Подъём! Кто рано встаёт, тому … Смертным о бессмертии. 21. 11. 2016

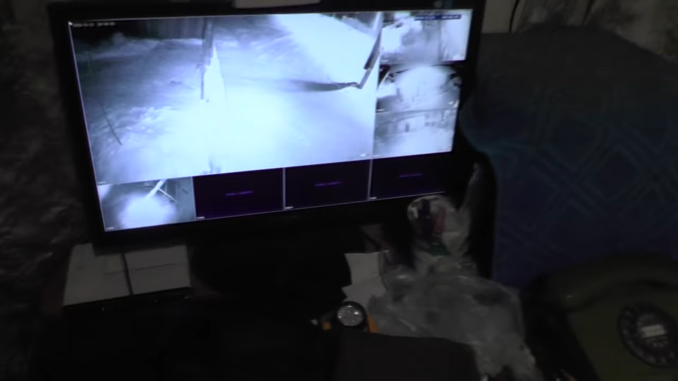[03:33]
Вот в темноте. Видно, там выходит.
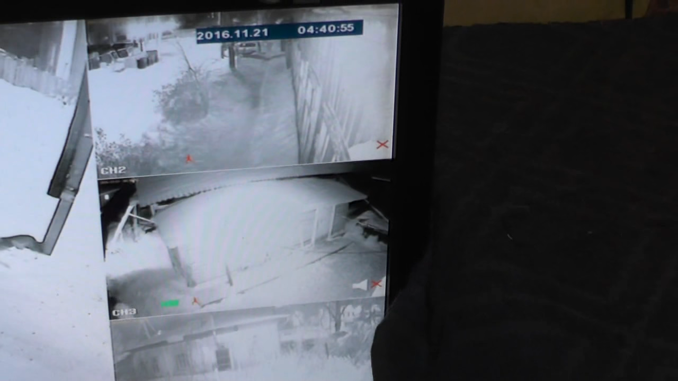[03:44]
Вон там пошли братья. Все. Больше еще тут показывать утром. Позвонили Надежде Васильевне, чтобы она вышла молиться на утреннюю молитву.
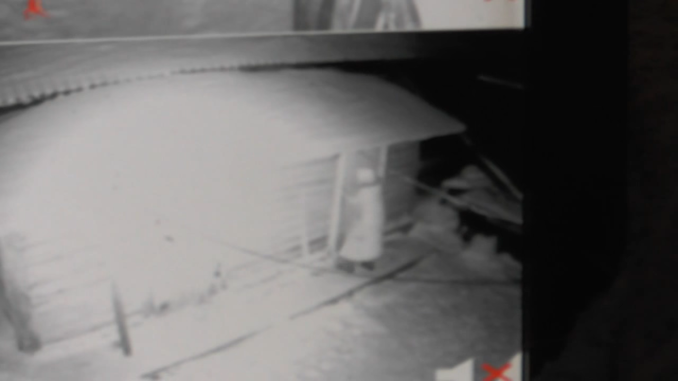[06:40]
Палочку к двери подставит. Все. Три поклона на улице. Видите, как все освещается. Без молитвы никуда. Вот. О, бабушка. Пошла к нам. Дверь открывает. Ну и теперь надо ее здесь